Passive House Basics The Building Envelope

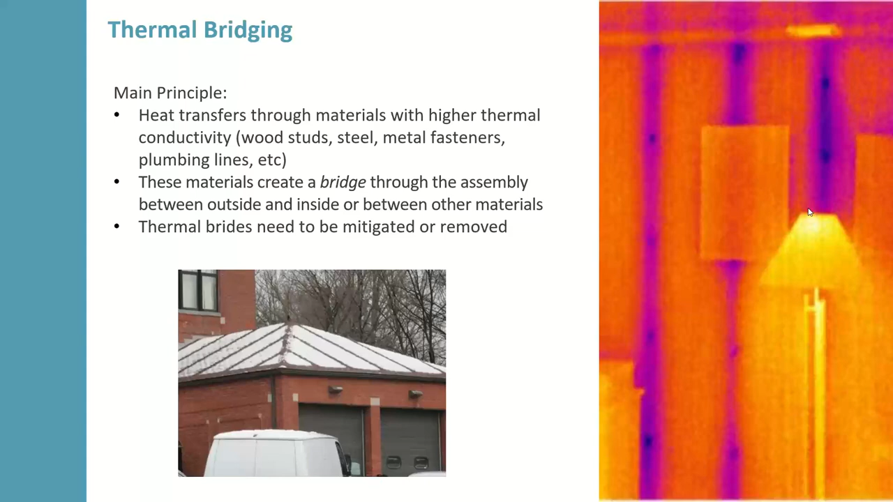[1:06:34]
If they had a layer of continuous insulation on top of that, you would not see this. On the right, you're seeing a thermal image from the inside of a home, and you're just seeing the, you know, you can see wood studs. You can see the metal fasteners even there clearly. So that's what we're trying to mitigate.